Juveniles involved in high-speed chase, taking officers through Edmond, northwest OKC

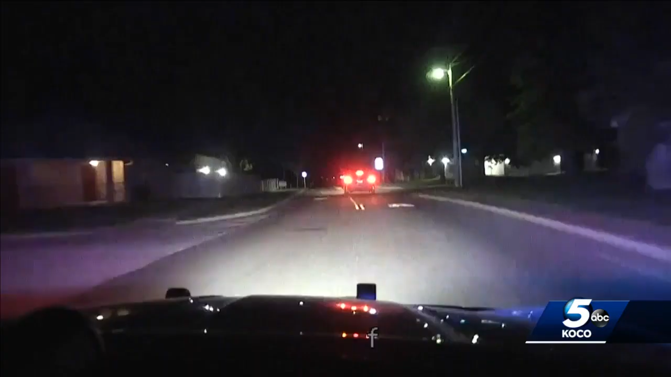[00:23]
they tried to pull the dr a.m. For a traffic stop n 15th and frets.